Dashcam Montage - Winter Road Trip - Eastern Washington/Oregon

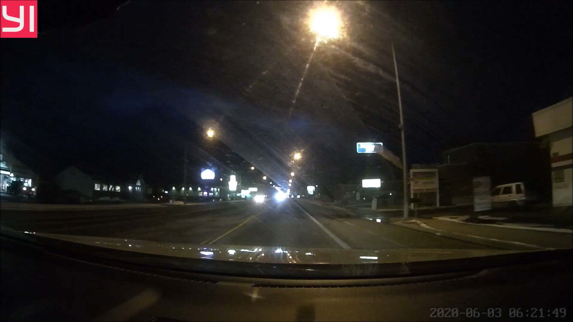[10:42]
and I had picked out a particular forest road on my map, which is what we pull off of here. However, it turned out to be a little bit sketchier than we thought,
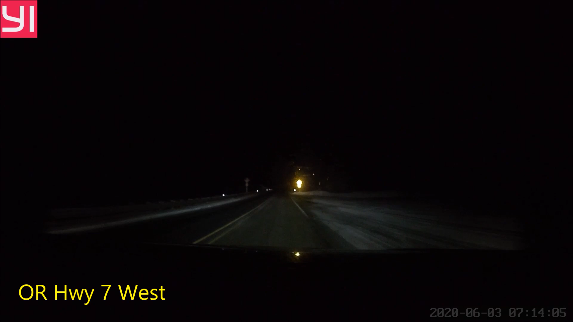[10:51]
and at one point we ended up driving over this basic ravine. It was like a drop-off on both sides, and very spooky and pretty foggy, and we kind of got some bad vibes,
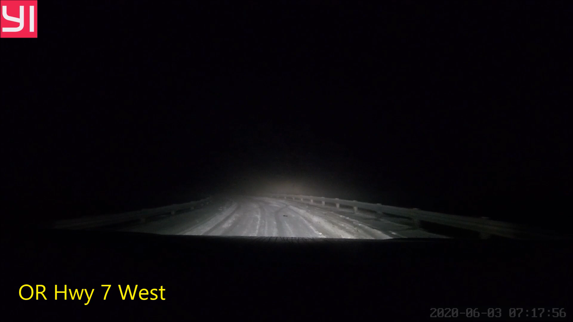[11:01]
and we decided to turn around and find a different spot.